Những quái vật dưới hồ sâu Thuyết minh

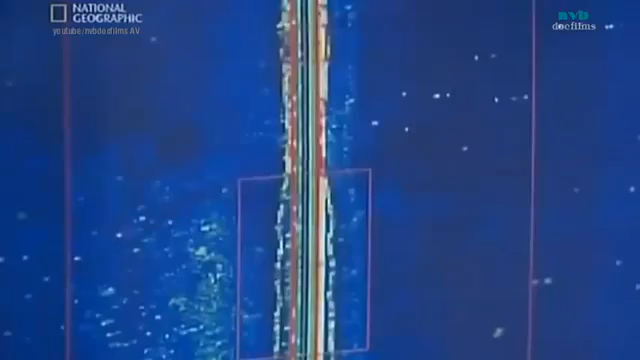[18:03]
Những hình ảnh trên màn hình được tạo thành do sóng âm thanh phản hồi lại khi đập phải vật thể.